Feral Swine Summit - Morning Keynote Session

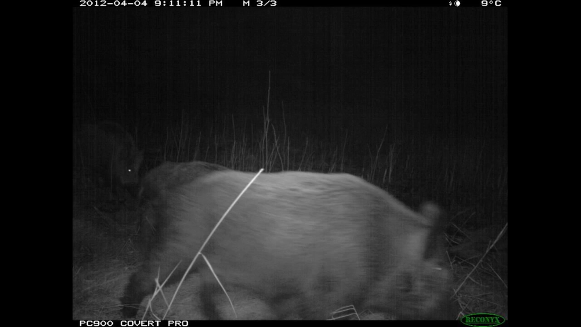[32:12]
And so that's clearly a sow, or clearly, almost certainly a sow, with two litters that have been born back to back, essentially.
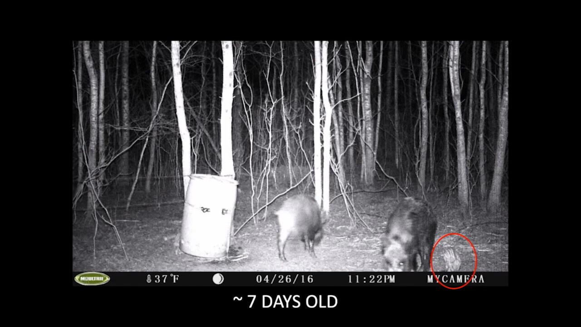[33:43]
Unfortunately, we don't have weights on these. I would love to get trail cameras with some scales on them. But here's a set of photos. It is clearly the same animals in a certain area coming to a bait site. And this is by a landowner up in that Melfort country in central Saskatchewan. He's been baiting them. He had only one group coming in. And there's that little tiny piglet that shows up, that little wee striped guy. There's a couple, as you go through the images, if you go through all of them, you see a couple of little tiny eyes glowing in the back.